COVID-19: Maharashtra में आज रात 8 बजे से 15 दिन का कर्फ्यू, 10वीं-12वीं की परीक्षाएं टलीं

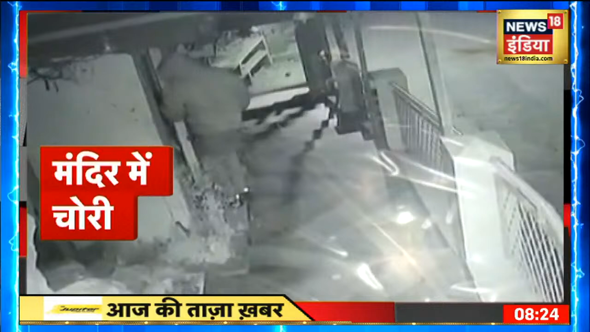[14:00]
नने ताल की पाशान देवी मंदर का ताला तोड़कर चोर मंदर का दान पात्र और कलश लेकर फरार हो गए इस बीच चोर मंदर में लगा CCTV भी उखार ले गए हालाकि इससे पहले ताला तोड़ते एक चोर की तस्वीर कैमरे में कैद हो गई